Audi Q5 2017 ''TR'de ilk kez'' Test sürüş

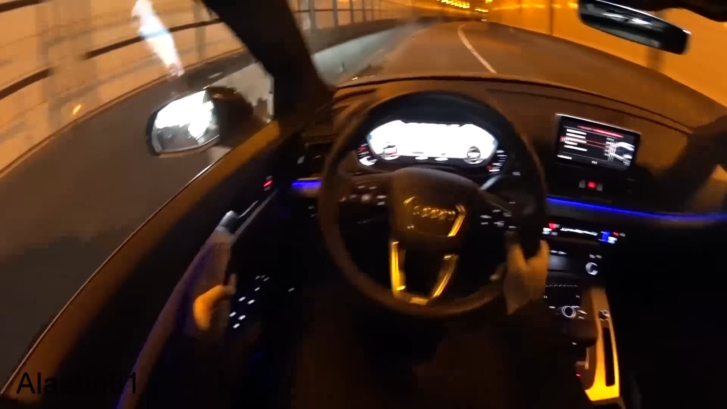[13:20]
Burada Komple Devam Ediyor Tek Şerit Mesela Audi Q7'de Şurada Var Bir Tane Aydınlatma Bunda Yok Tek
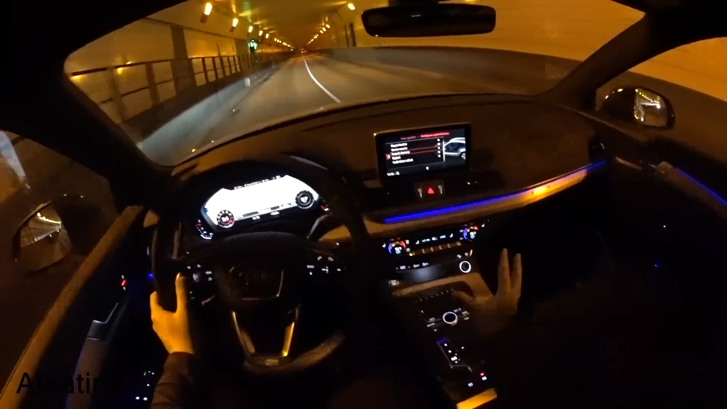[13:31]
Fark O Ama Burada Yani Şunu Söyleyebilirim Baya Güzel Hoş Duruyor Mesela Mesela Kırmızı Kırmızı Kırmızı Kırmızı Kırmızı Döndü
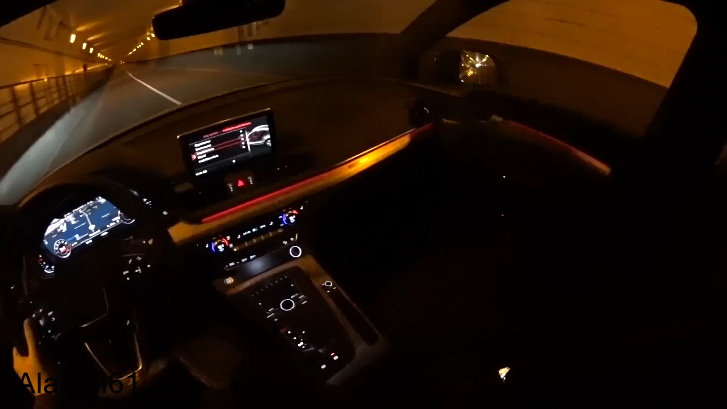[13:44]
Bu Tüneli Çok Yavaş Geçeceğim Sizler İçin Bu Aydınlatmayı Görmeniz İçin Burada Değişik Göstergeler Kırmızı Var Mavi Var Beyaz Kontür Var Beyaz Pek Hoşuma Gitmedi Kişisel
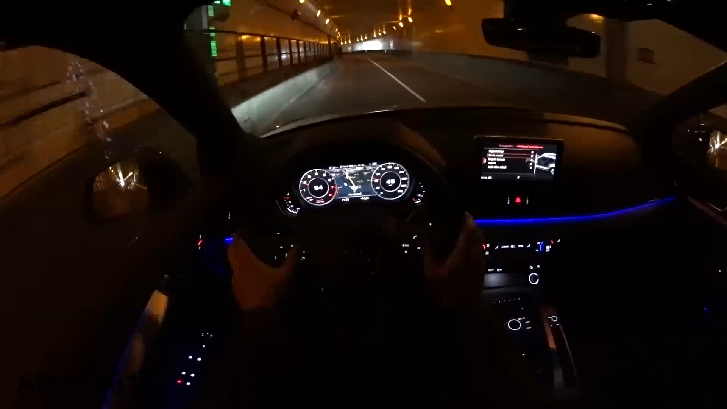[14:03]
Şimdi Birazdan Otobana Çıkacağız Ve Şunu Da Unutmadan Söyleyeyim LED Aydınlatmayı Görüyorsunuz Yükseklik Ayarı
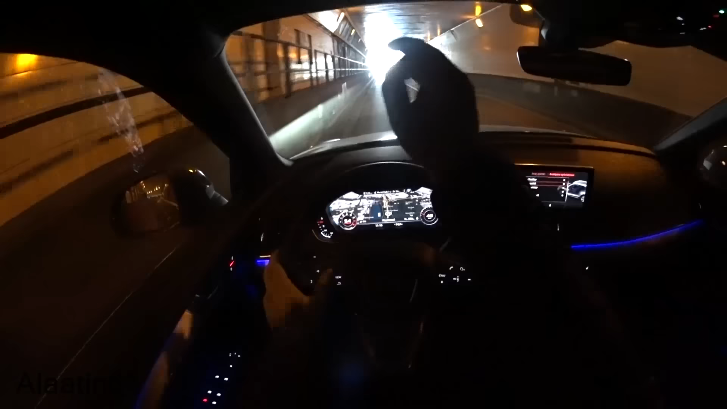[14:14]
Otomatik Usunlar Hepsi Var Sis Lambası İçinde Ve